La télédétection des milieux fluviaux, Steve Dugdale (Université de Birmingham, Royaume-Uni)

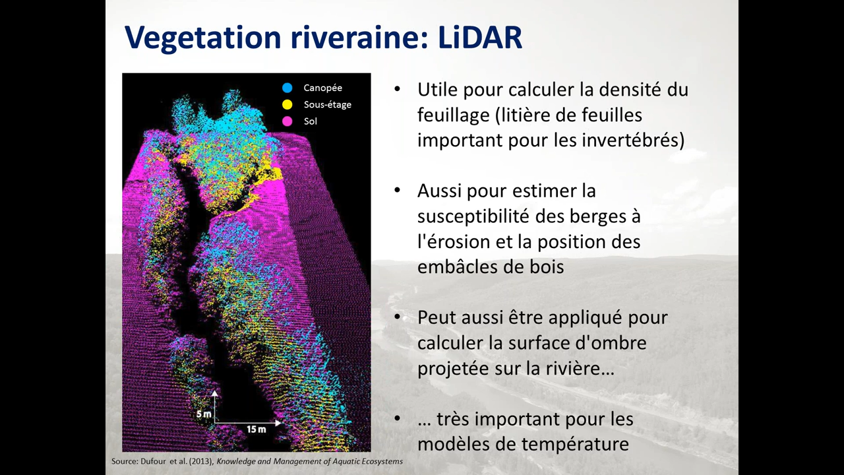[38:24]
Ces données peuvent être entrées dans un modèle de température et utilisées pour raffiner, pour améliorer nos predictions de température. Et il y a plusieurs études qui sont actuellement en cours, vu que les chercheurs sont en train de faire ça. Ok, donc, en sommaire, pour la végétation fluviale, moi,
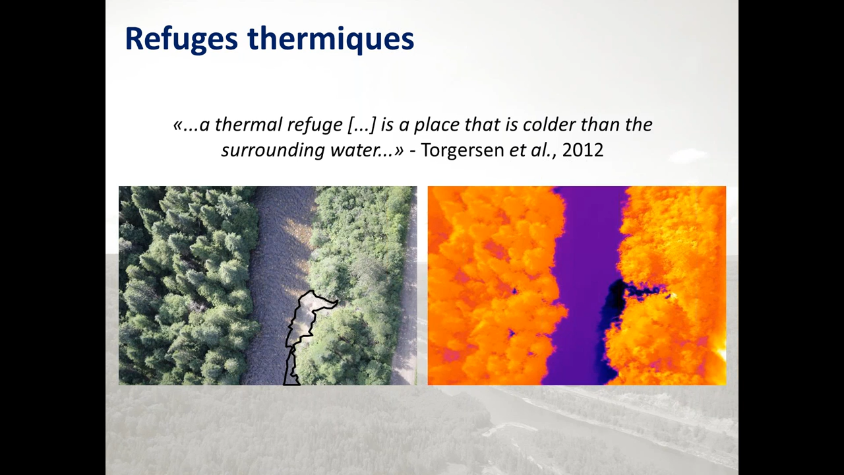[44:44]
excusez-moi, afin de réduire le stress thermique. Et on avait utilisé ce système pour caractériser la distribution spatiale des réfuges thermiques sur presque 1000 kilomètres de rivière à ce moment dans le bassin versant de la rivière Est-de-Gouche.
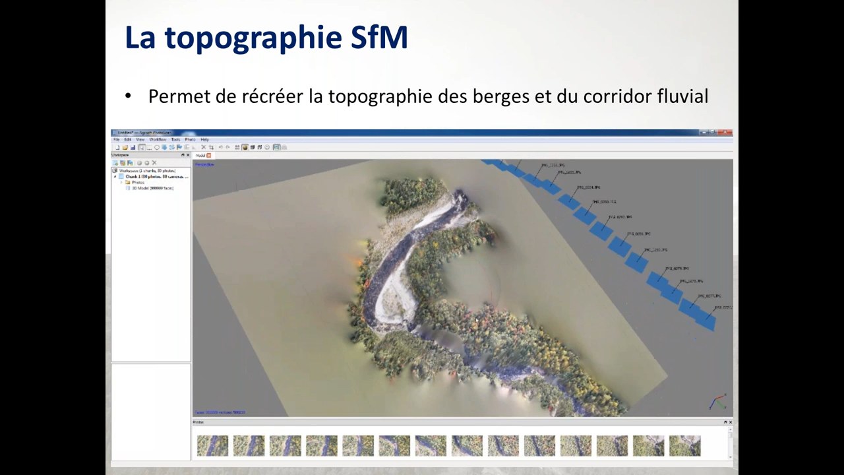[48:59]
le corridor fluvial, on peut savoir l'auteur des arbres, le largeur de la vallée, toutes sortes de paramètres qui jusqu'il y a un coup d'année n'étaient pas vraiment faciles à extraire à partir des données de télédétection.
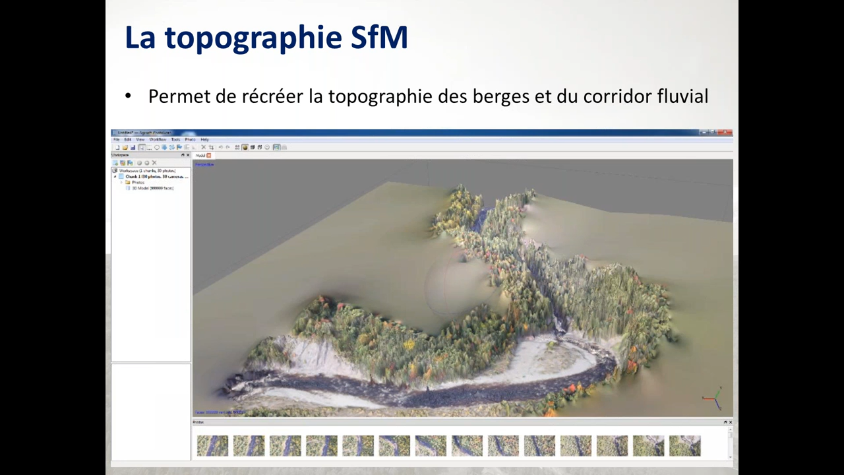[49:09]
Et ces types de variables permettent de calculer d'autres métriques d'habitat que dans le passé,